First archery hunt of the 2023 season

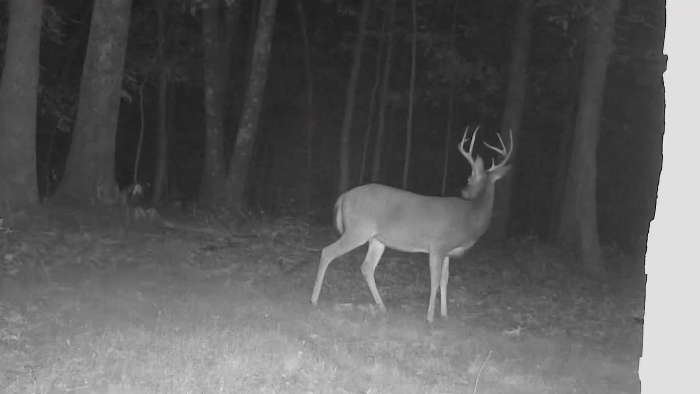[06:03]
one really nice buck that you are seeing on the screen right now I don't know if he's from last year I only have that one pic and he's not looking at the camera but he's a stud I doubt we'll see him this morning but that's something to look forward to maybe closer to the rut